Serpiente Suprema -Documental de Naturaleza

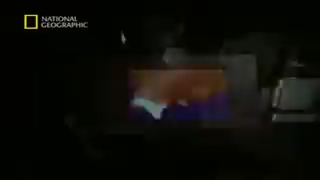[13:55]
Mirad esto. Es increíble. Es como una trampa de calor.
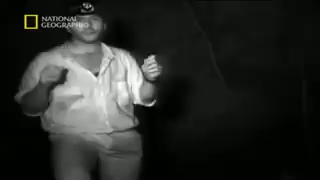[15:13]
Vosotros podéis verme porque hay una cámara de infrarrojos, que es una luz que no podemos ver.
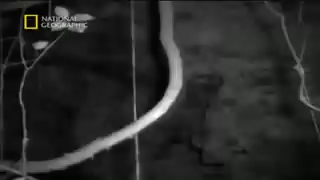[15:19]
Ahora podemos ver lo que está pasando en completa oscuridad.
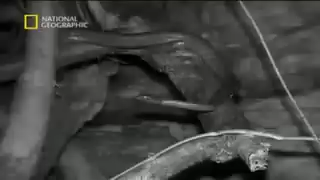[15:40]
Estas serpientes son arborícolas, son muy alargadas, muy delgadas, y eso les permite colgarse de la cola y tener la mayor parte del cuerpo colgando,
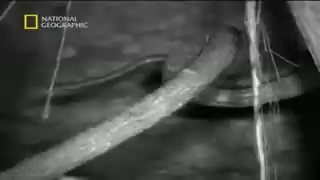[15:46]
esperando a que pasen los murciélagos.
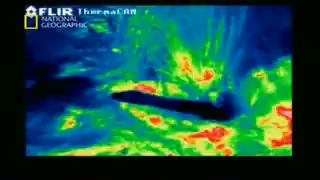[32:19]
Ella está más fría que el entorno.
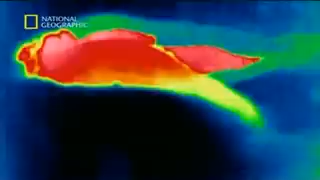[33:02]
Actuando como un radiador móvil, transmite su calor a los huevos, garantizando que sus retoños prosperen.